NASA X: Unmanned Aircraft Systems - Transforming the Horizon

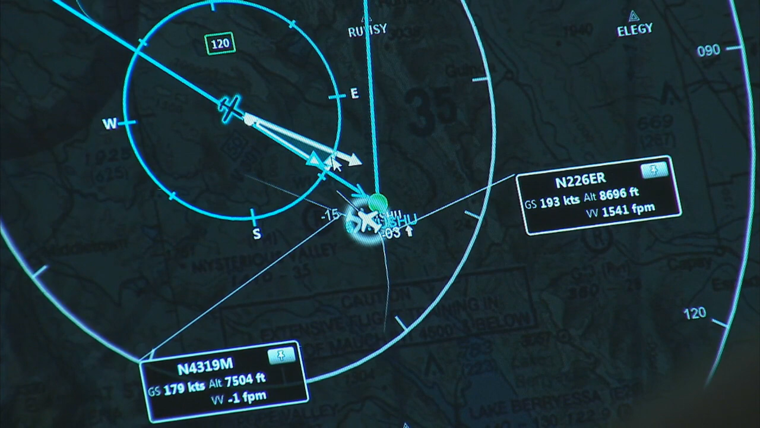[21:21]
It's embodied in this proof-of-concept GCS. In this SARGCS here, we do bring in pilots.
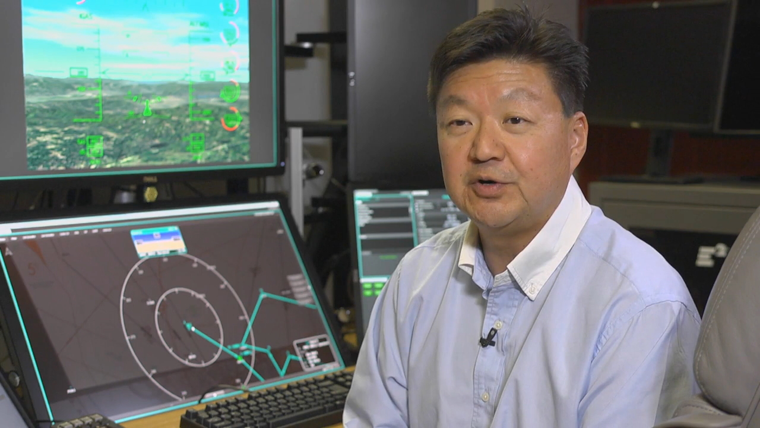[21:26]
So, we actually bring in real UAS pilots.